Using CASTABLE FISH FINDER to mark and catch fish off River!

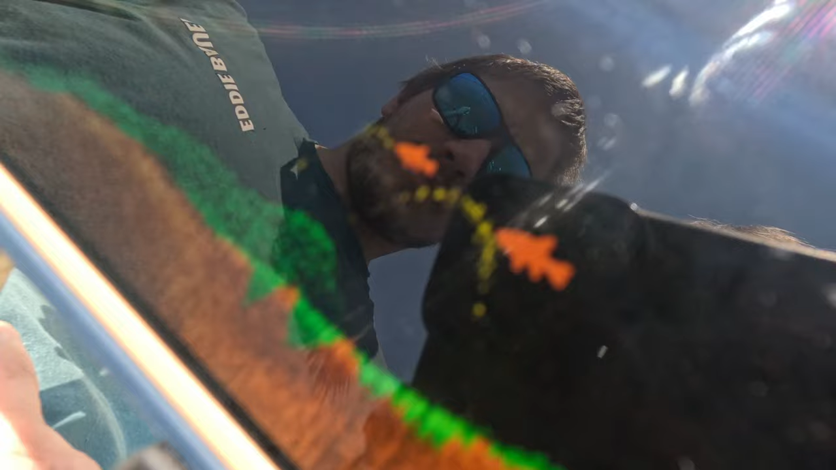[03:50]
and the yellow is a branch structure. Somewhere out here.